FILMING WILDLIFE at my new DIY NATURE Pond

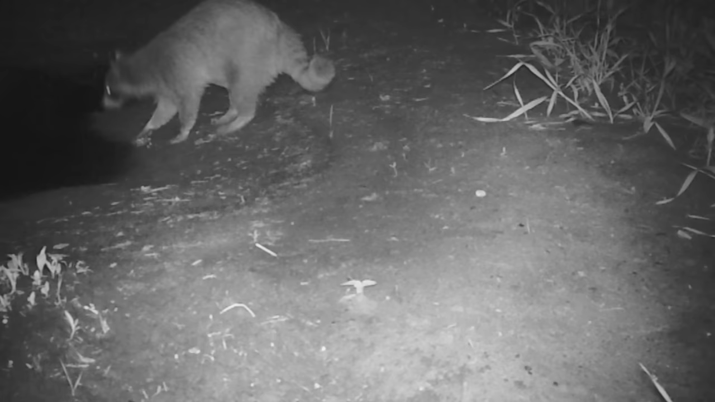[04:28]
And this raccoon running away with it a few nights later.
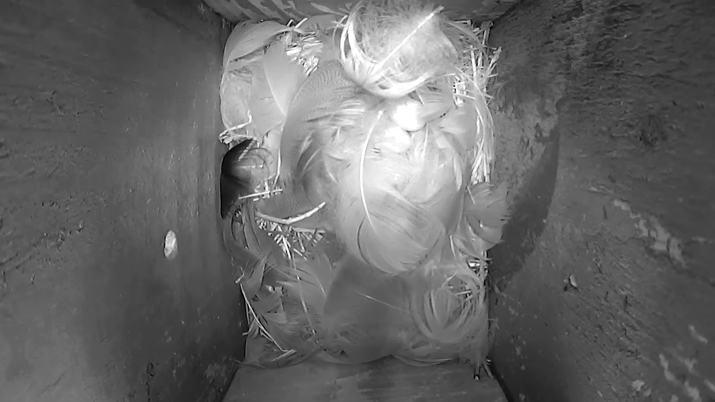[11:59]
Unlike their first attempt, the pair has not only successfully shaped their new nest, but the female has also laid five beautiful eggs.
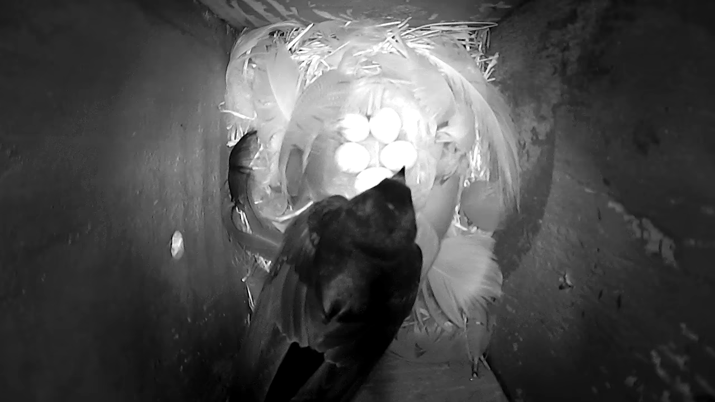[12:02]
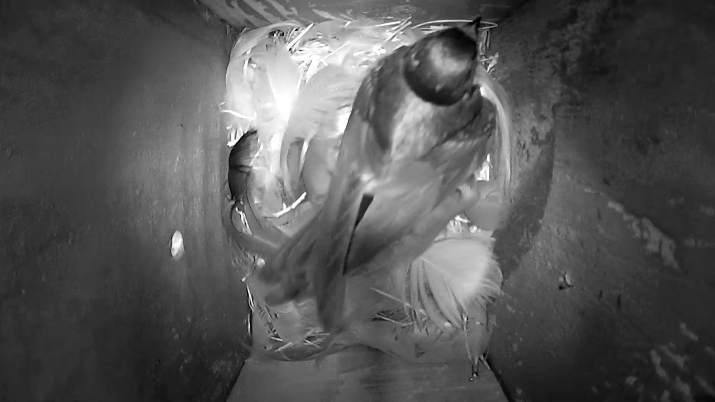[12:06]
She's been incubating now for over two weeks and the first egg is ready to hatch.
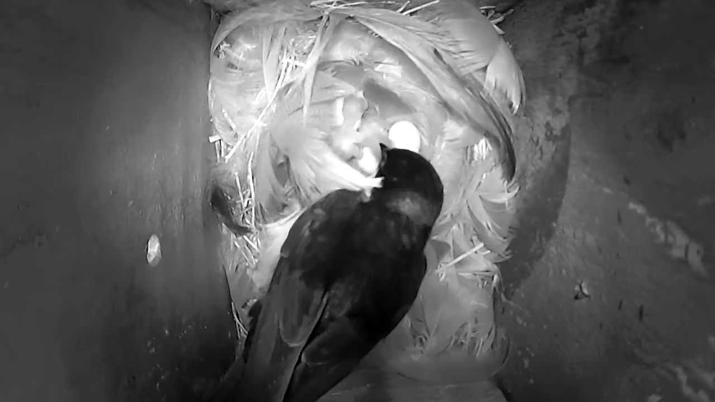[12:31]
From this point on, the chicks grow quickly over the next few weeks.
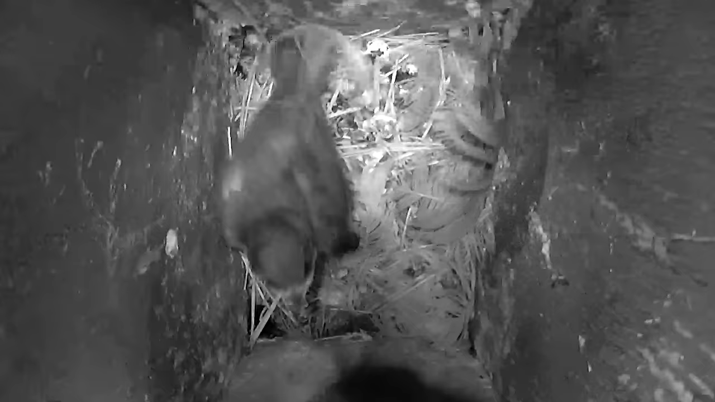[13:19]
One by one, the chicks fledged the nest box,